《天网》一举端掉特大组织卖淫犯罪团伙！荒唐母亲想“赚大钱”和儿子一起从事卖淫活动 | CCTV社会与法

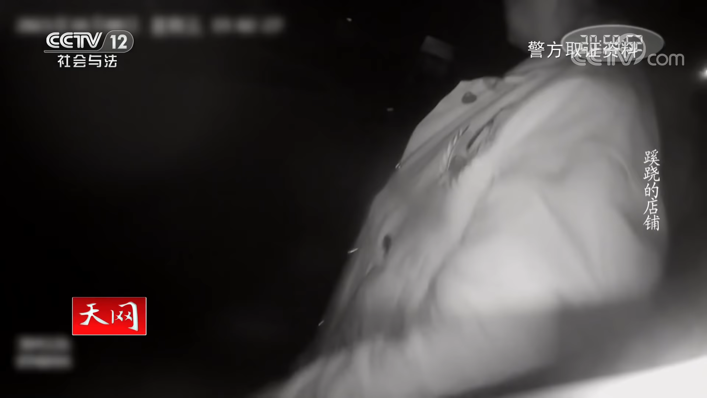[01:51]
就在民警一筹莫展的时候从住宅楼东面一家小超市里走出一名女子当时这个人出来以后见到我们比较慌张民警就上前把她控制住了